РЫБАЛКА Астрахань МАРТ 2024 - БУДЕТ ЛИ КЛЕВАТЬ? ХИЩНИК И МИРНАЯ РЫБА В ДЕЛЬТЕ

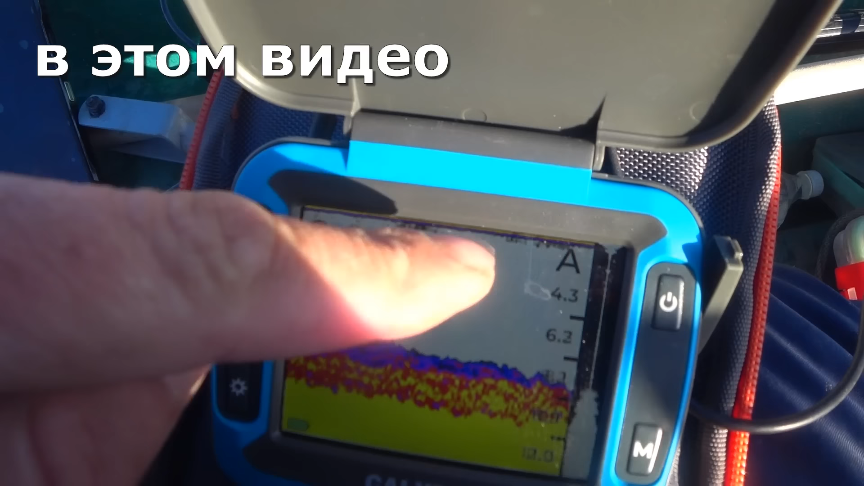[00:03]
смотрите сколько рыбы на дне смотрите на поверхности сколько рыбы плавает глубина 9 метров смотрите сколько рыбы ёпара сэте вот это да вода кстати 8 градусов
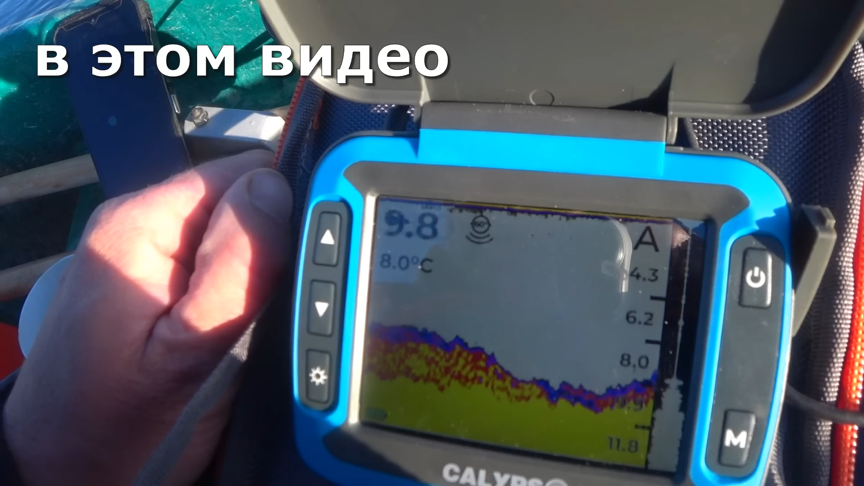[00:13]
On screen: water 8.0°C
а ну нет это еще пока это не адаптировался датчик смотрите сколько рыбы вот это здесь жизнь ха ха вон что-то поплыл
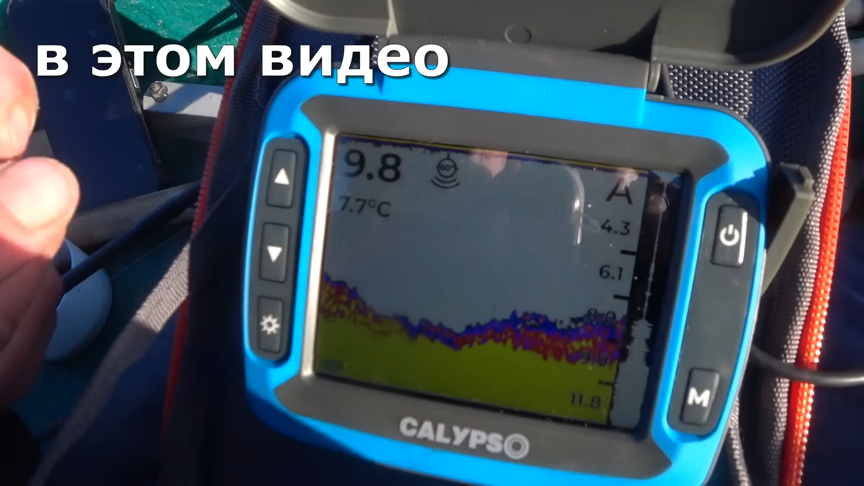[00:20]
On screen: water 7.7°C
вот эта тьма может густера давайте попробуем
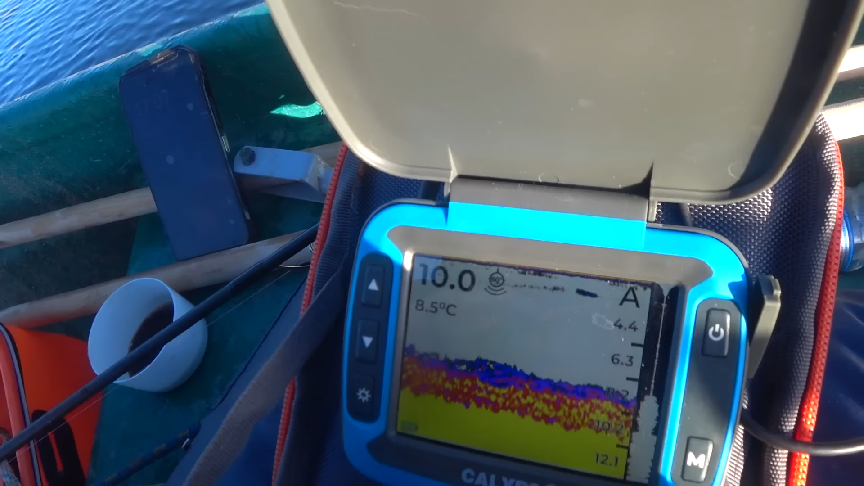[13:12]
On screen: water 8.5°C
Друзья, опустил охолот Купил специальное крепление Для датчика вот такое Смотрите сколько рыбы на дне Смотрите на поверхности Сколько рыбы плавает Глубина 9 метров
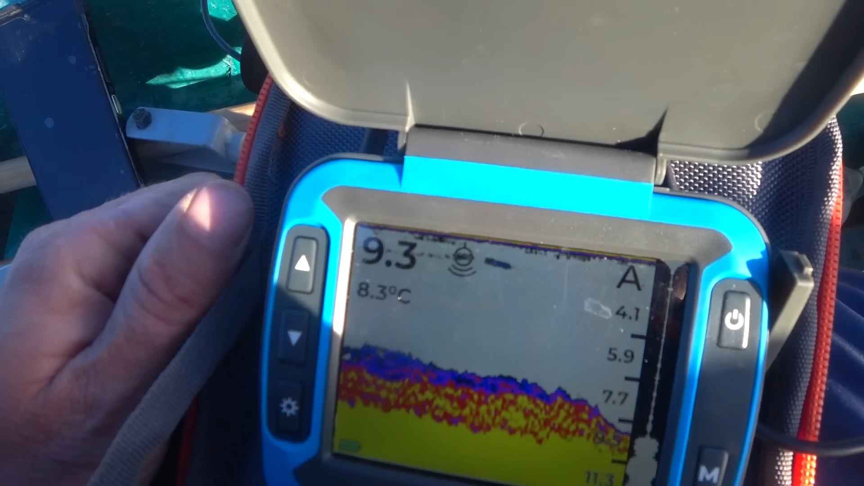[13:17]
On screen: water 8.3°C
Смотрите сколько рыбы Ёпросто Вот это да Вода кстати 8 градусов А,
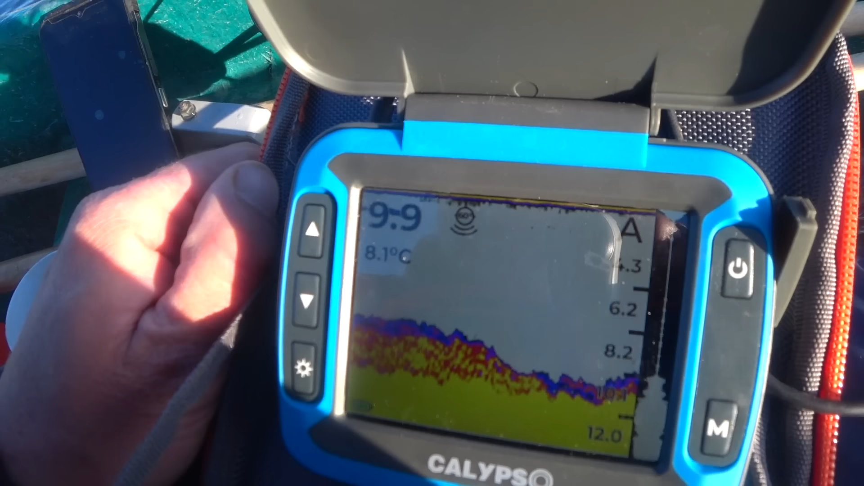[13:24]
On screen: water 8.1°C
ну нет Еще пока это не адаптировался Смотрите
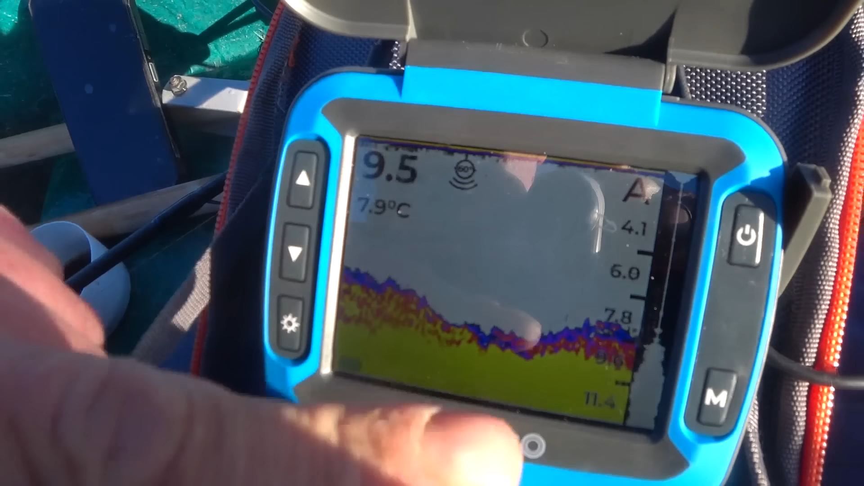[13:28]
On screen: water 7.9°C
сколько рыбы Вот это здесь жизнь Ха-ха Вон что-то поплыл
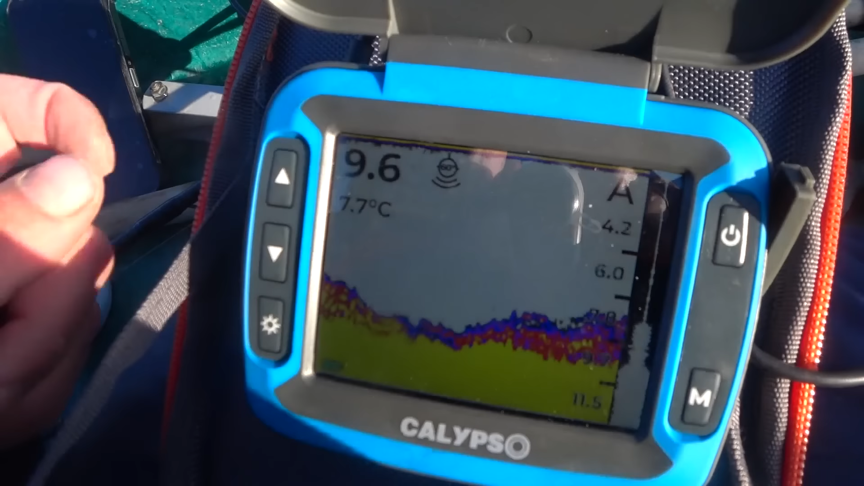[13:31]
On screen: water 7.7°C
Фух Вот это тьма Может густера Давайте попробуем Ёпросто Так,
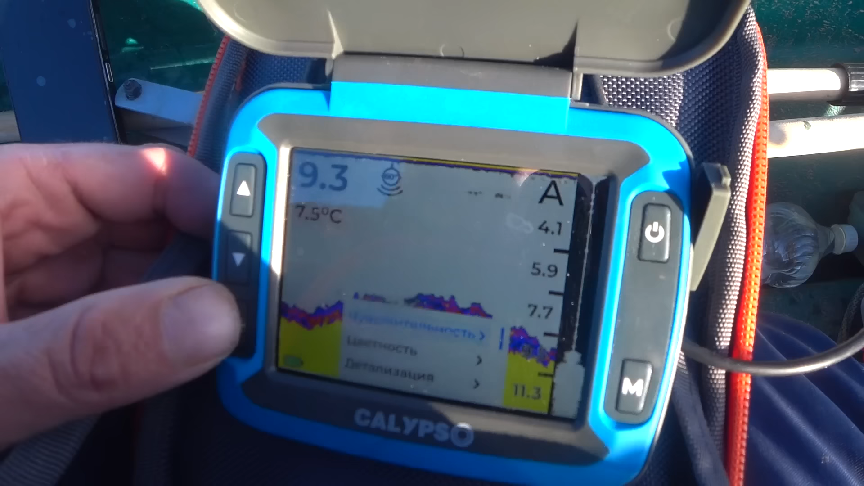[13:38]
On screen: water 7.5°C
а если мы детализацию Сейчас сделаем Не один
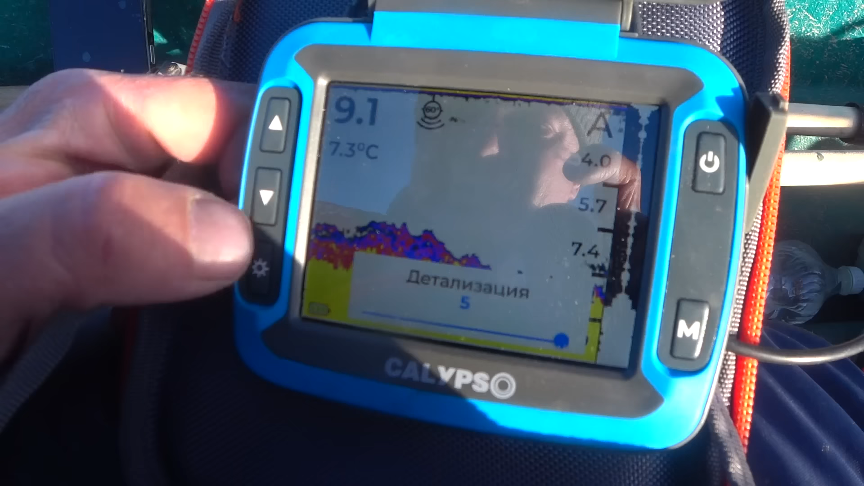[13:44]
On screen: water 7.3°C
Опять Вот так Вон оно что Вон оно что Аааа Ну это в кучу сбивает Ну это что-то не крупное Нет,
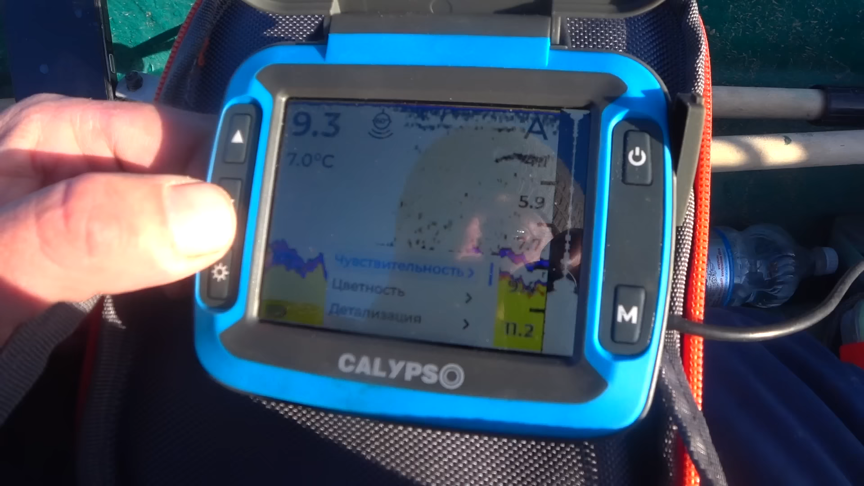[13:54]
On screen: water 7.0°C
детализацию давайте сделаем На один Пускай нам по одной рыбешке показывает
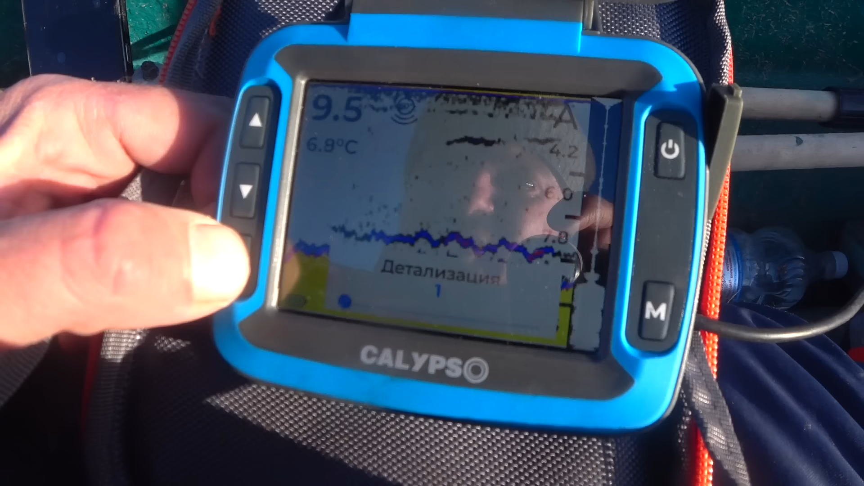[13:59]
И вот смотрите Ну что-то плывет На трех метрах
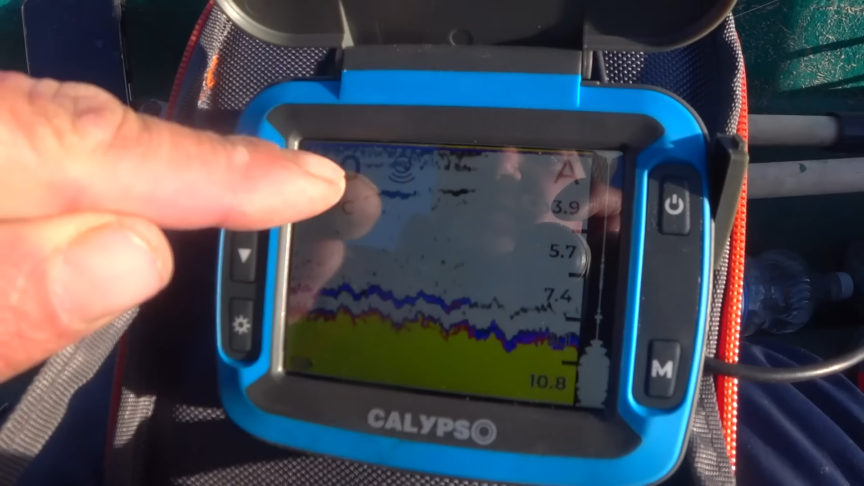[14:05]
Тух Вот это да Смотрите Вот
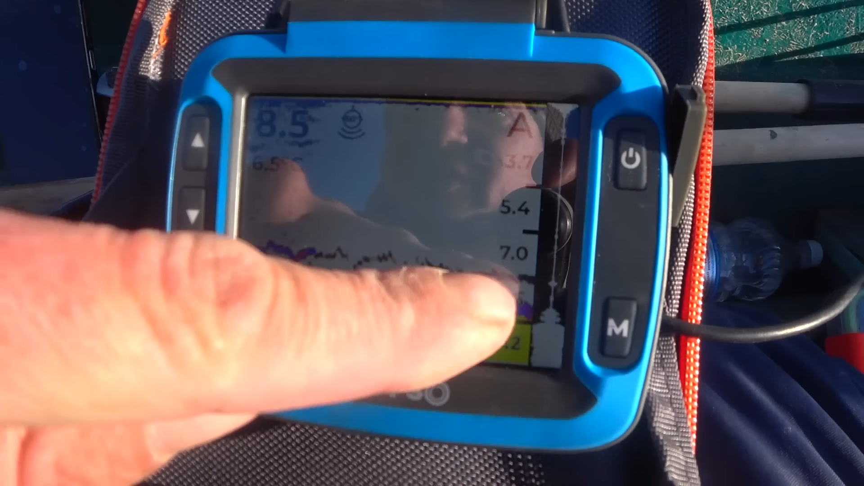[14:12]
что-то плывет Все работаю Уже будем Ага
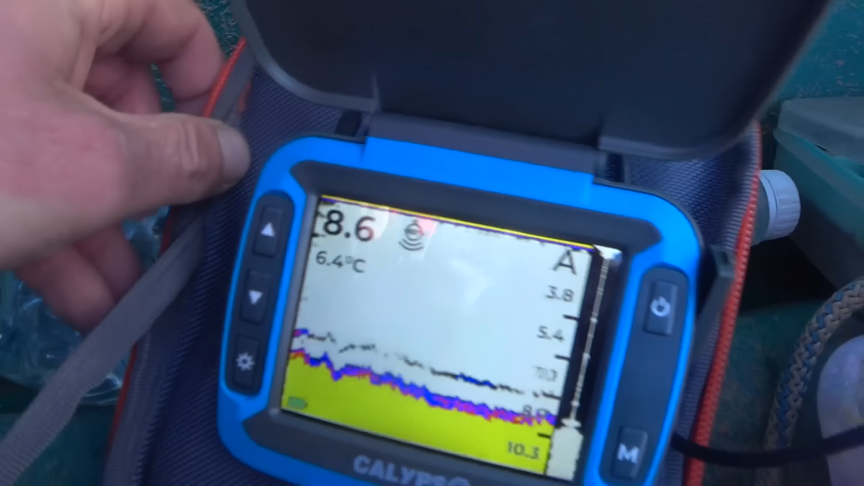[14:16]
On screen: water 6.4°C
Класс Вот это здесь ребятина Местечко какое нашел Работает Вот сейчас хорошо я встал Под этот берег